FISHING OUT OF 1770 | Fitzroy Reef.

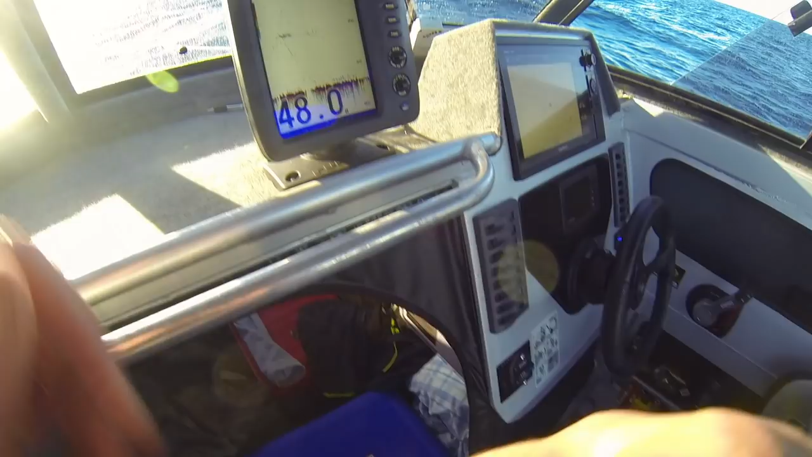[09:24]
All right you can see it just gone off the screen. I got my reefy all the way up and then bam.
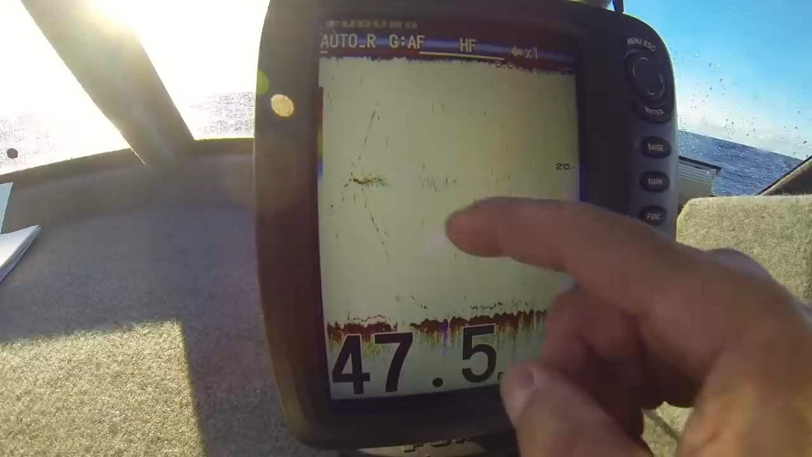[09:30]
Shark ate him. All right here we go. New little spot. Another little pinnacle we just stumbled onto.